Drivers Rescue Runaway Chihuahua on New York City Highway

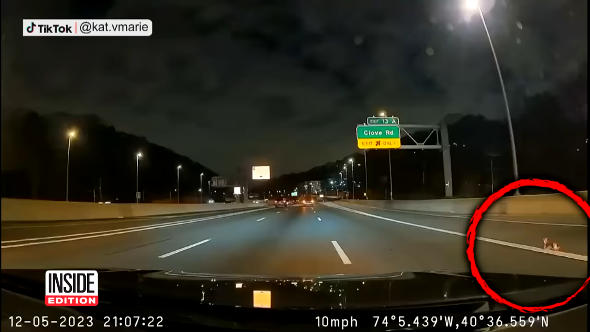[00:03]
The little pup, named Bean, races up the Staten Island Expressway in New York City.
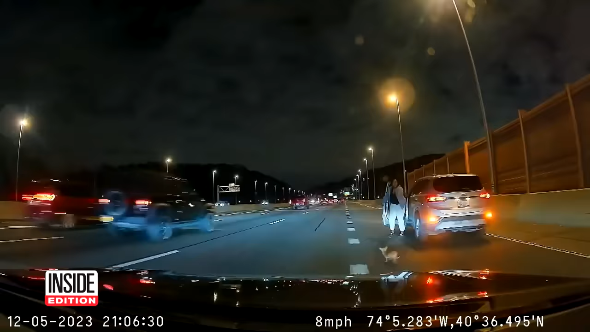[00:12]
One exasperated driver pulls over to try and catch him, but no luck. He dodges all of those speeding cars, darting right over into the HOV lane. Cautious drivers slow down to avoid hitting the little guy. Let me save him, let me save him, I'm coming, I'm coming to save him. Then a Good Samaritan starts running after Bean on the highway.